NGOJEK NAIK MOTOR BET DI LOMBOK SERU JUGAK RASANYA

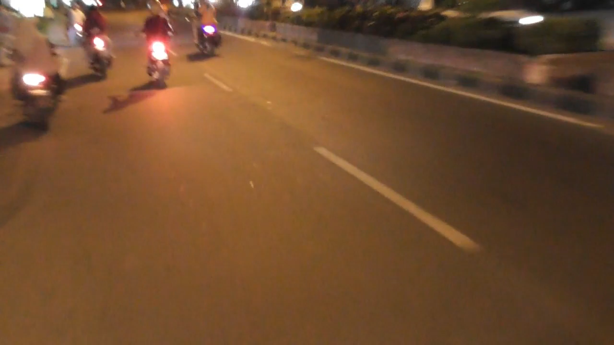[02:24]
Jom Ini adalah transportasi Di Lombok Namanya Di seluruh Indonesia Ada ya Ada Cepat dan Terakurat Cepat
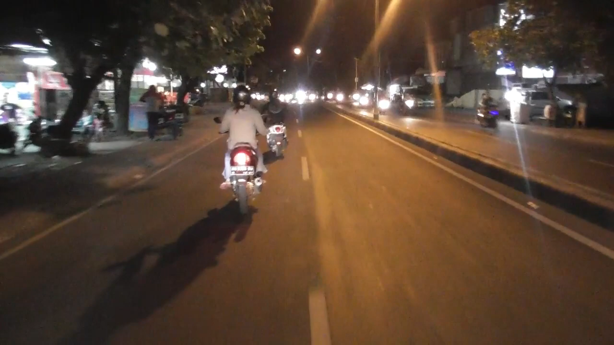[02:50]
Kalau di Malaysia Ini namanya grip car